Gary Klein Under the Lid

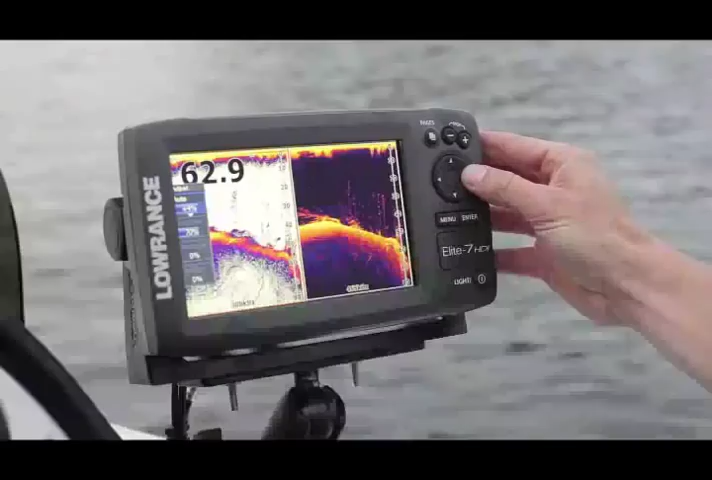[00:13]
Hybrid Dual Imaging Fish Finder Chart Plotter Viler Amps.
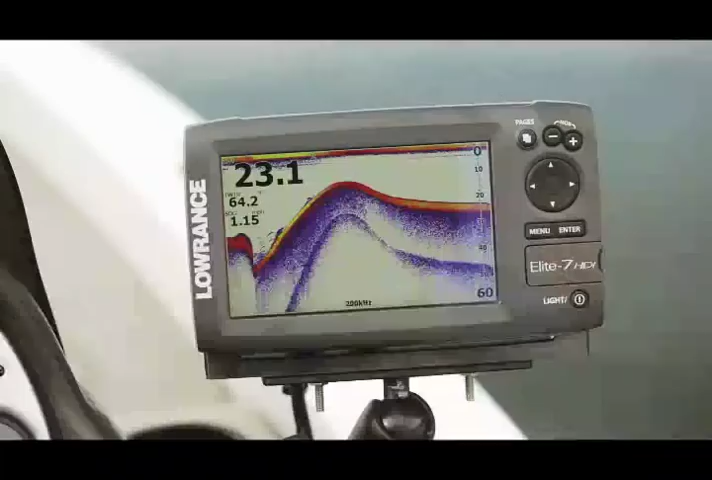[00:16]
Our widescreen 7-inch display makes it
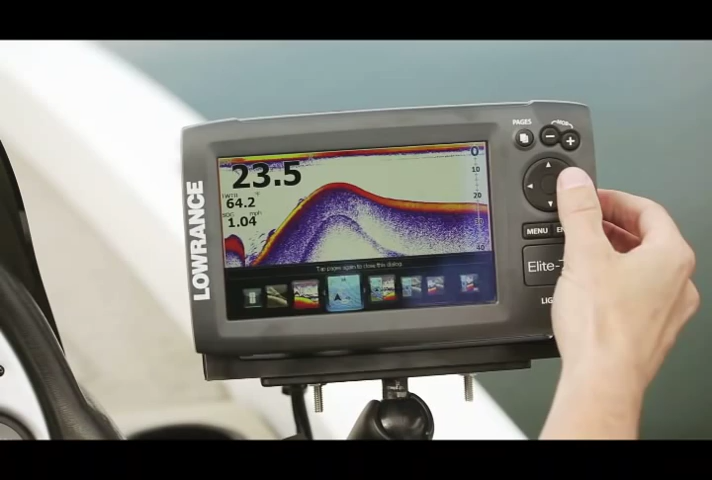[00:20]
easier to view two award-winning sonar technologies along with your map.
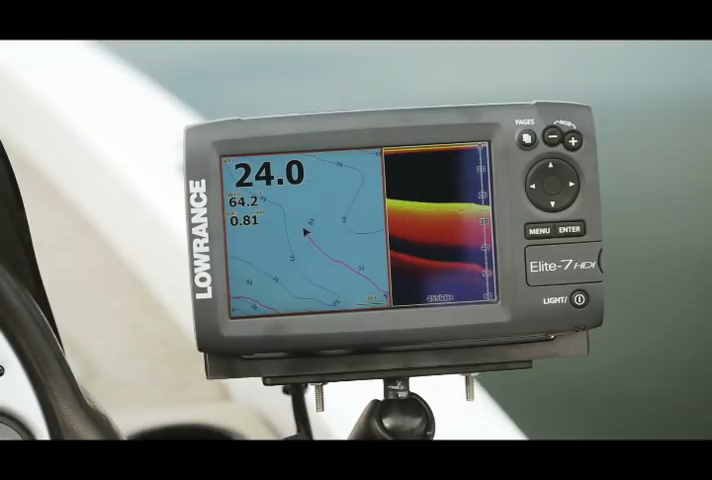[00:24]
Together, for the first time in an easier-to-use, easy-to-install Elite Series design.